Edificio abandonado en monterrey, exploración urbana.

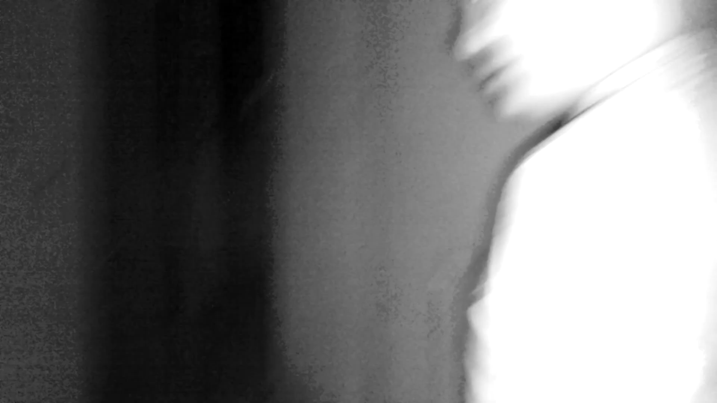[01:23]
Déjame sacar mi lámpara, no, güey. Todo destruido, como pueden ver. Hola, hola. Está todo destruido. Órale, venga.
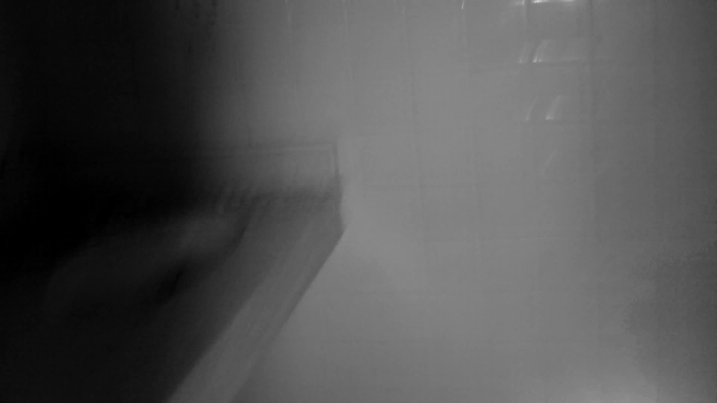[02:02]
Aquí era un baño, es un baño, digo, no se ve tan destruido el baño.
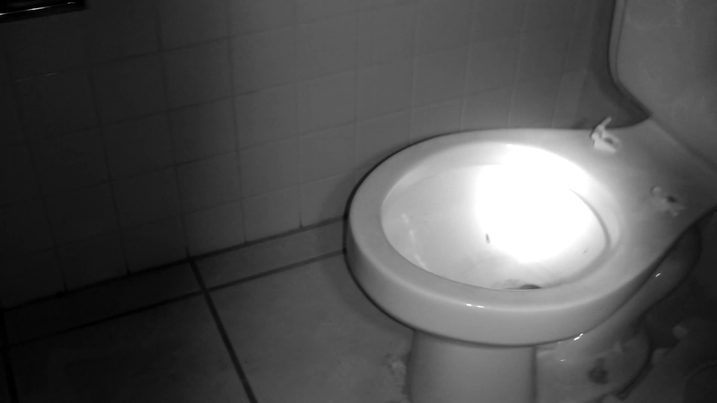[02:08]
No sé si a lo mejor.
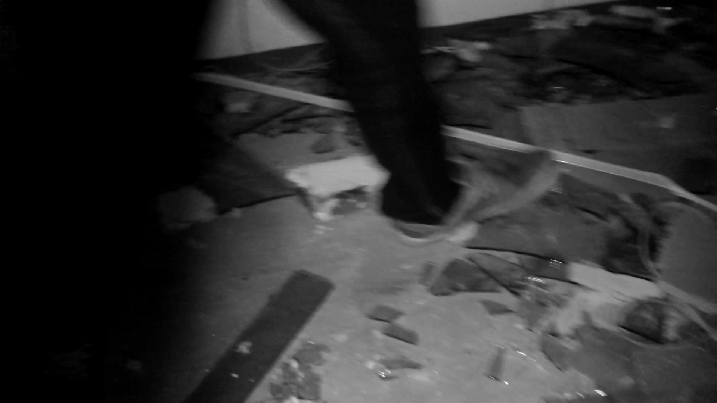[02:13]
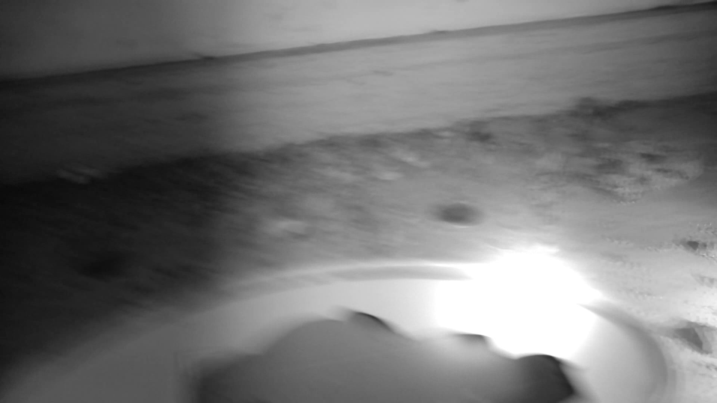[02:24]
Como que al parecer lo dejaron de dar mantenimiento hace poco, ¿no, güey?
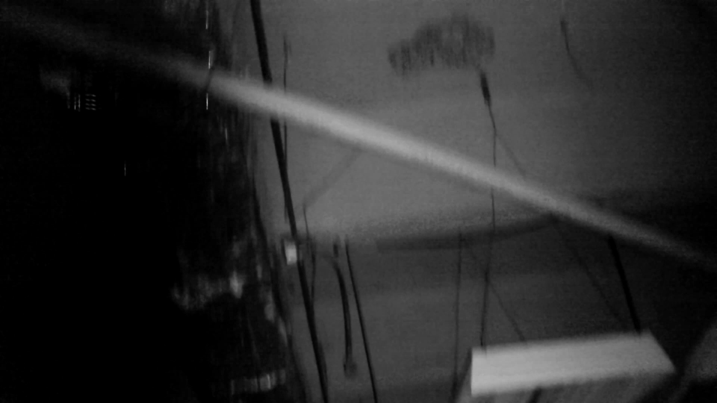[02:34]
Si se fijan cómo está todo por arriba. Ahorita vamos a subir las escaleras, porque hay unas escaleras que te dan, pues, a la siguiente planta. Entonces vamos a. Hay muchos vidrios, la verdad, hay muchos vidrios.
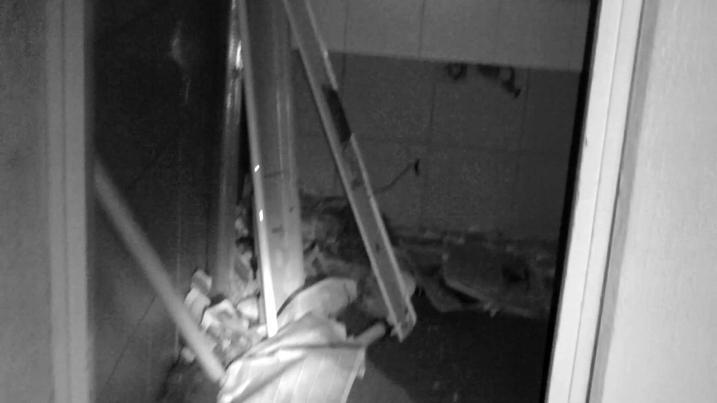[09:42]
No, pues aquí era un baño, me parece.
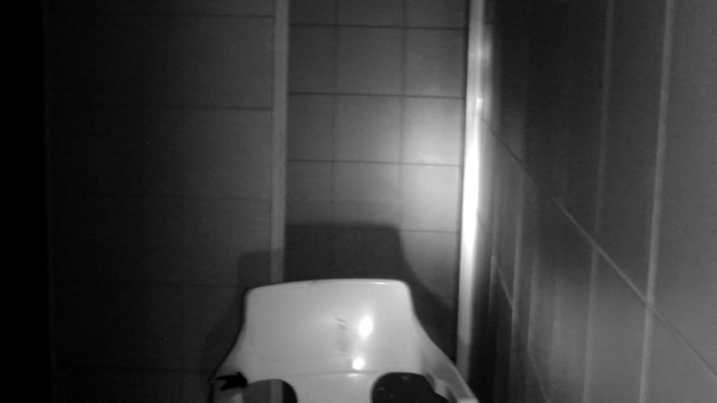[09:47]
A ver, déjame revisar un poco más para. No, pues nada.